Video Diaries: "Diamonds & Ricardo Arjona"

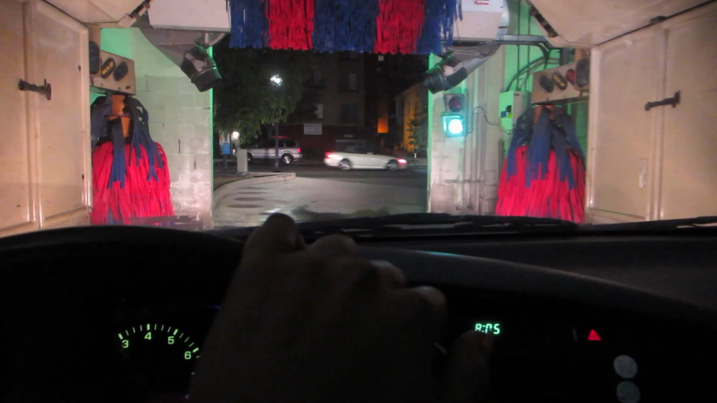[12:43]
Ah! Oh my God, it's gonna start raining on me.
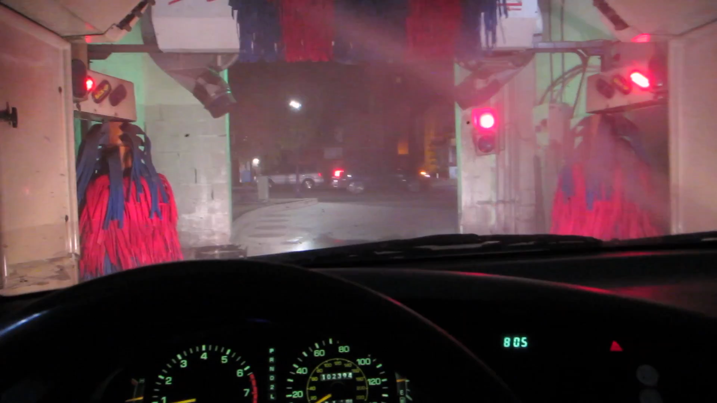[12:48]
Oh my God. Wait.
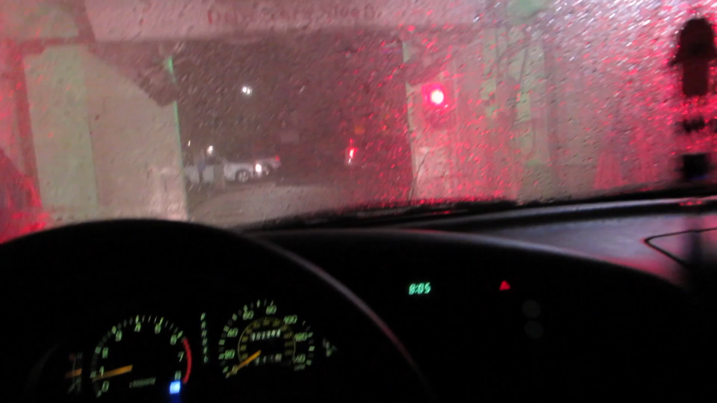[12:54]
Oh my God. Oh my God, it's raining. Oh my God.
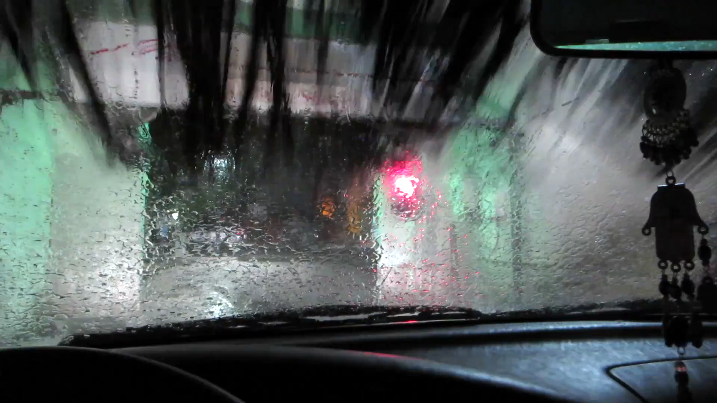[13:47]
Yeah. Oh my God, it's like moving my car right now.
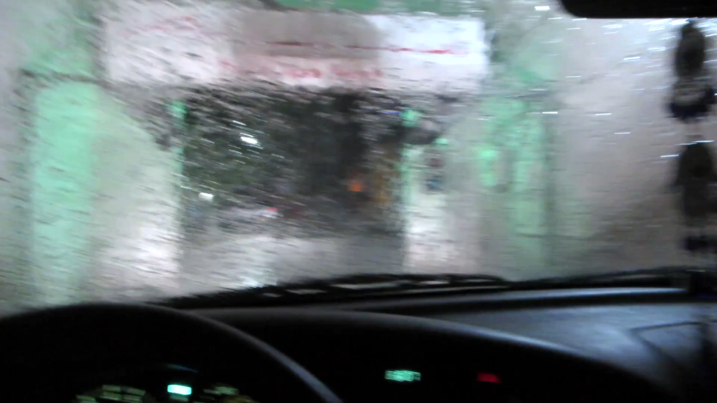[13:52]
Holy cow. I'm getting a little dizzy. Like, there. Whoa.
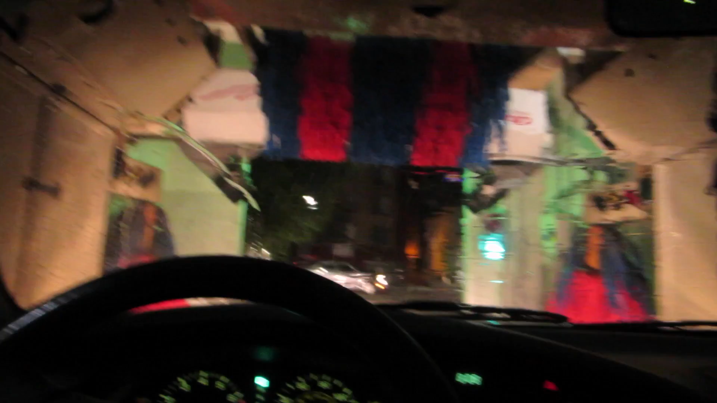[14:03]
Okay, it's saying I can go. I guess I'm gonna go.